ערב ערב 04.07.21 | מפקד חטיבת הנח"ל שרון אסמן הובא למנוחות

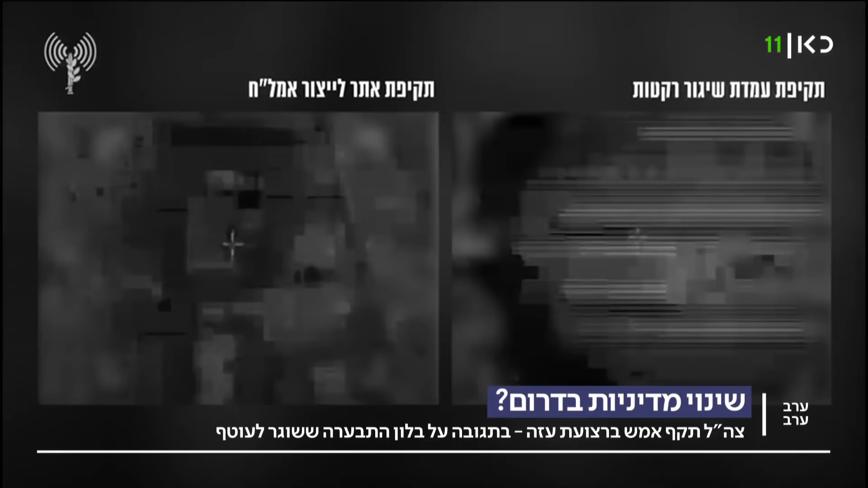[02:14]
עכשיו אנחנו רואים את התקיפה של אמש, אלה תקיפות שלא ראינו על בלונים, בתקופה של לפני מבצע שומר החומות. אלה תקיפות משמעותיות?